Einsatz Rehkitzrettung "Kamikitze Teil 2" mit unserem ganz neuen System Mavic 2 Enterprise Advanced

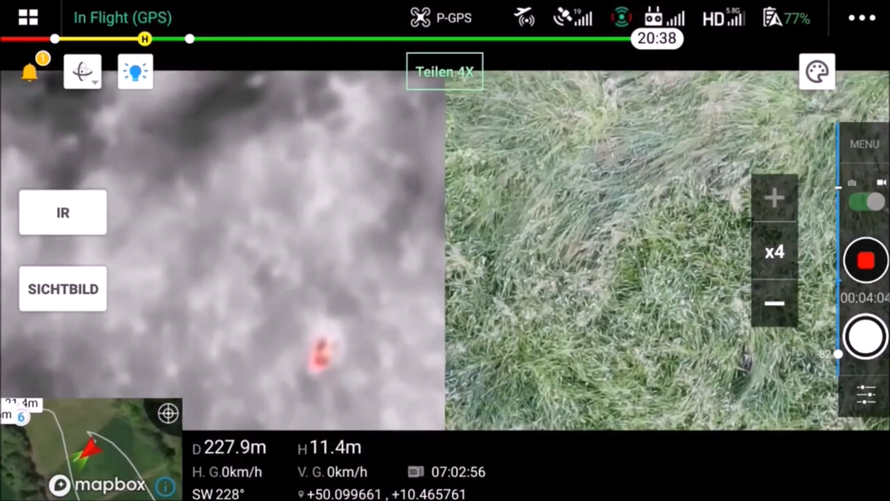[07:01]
Ja, ist ein Kitz direkt unter der Drohne. Könnt ihr da hinlaufen?
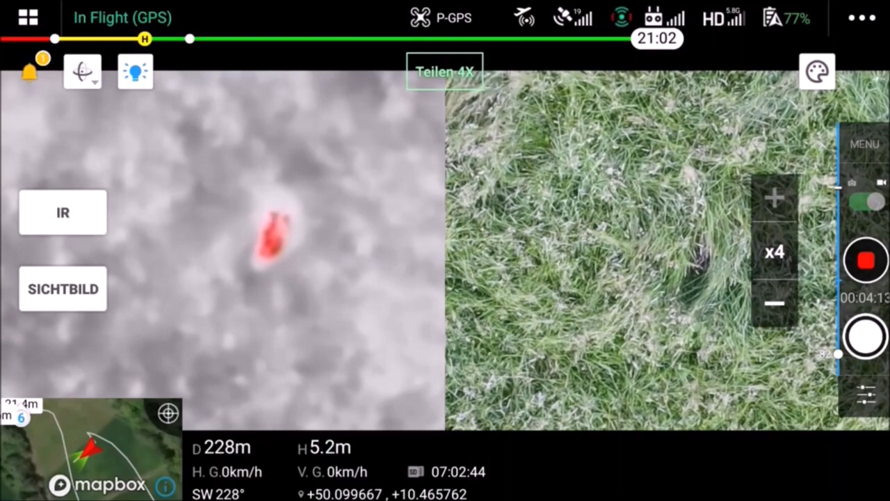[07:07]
Ja, wir sind unterwegs.
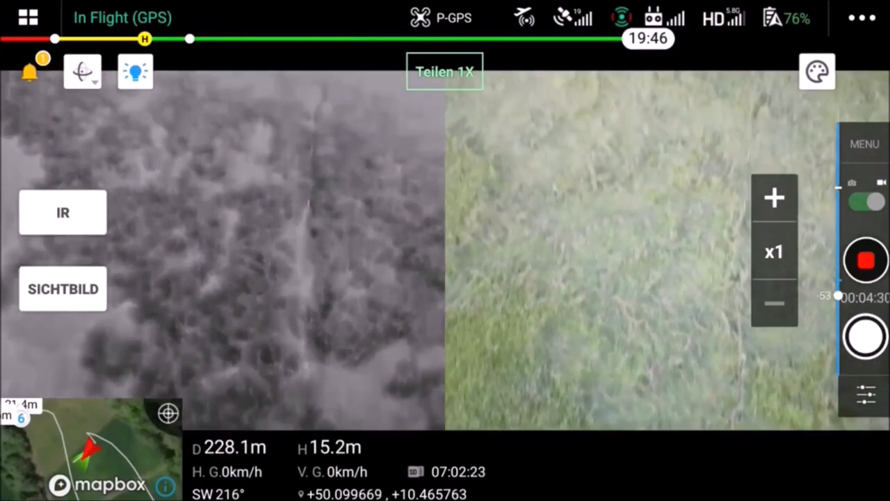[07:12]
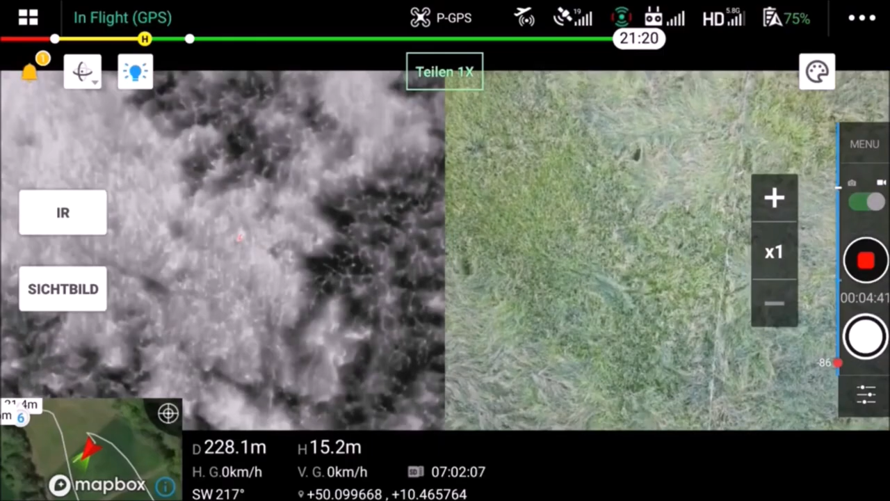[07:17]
Ja, schaut gut aus. So weiterlaufen diese Spur entlang. Oder diesen Zaun, was das ist.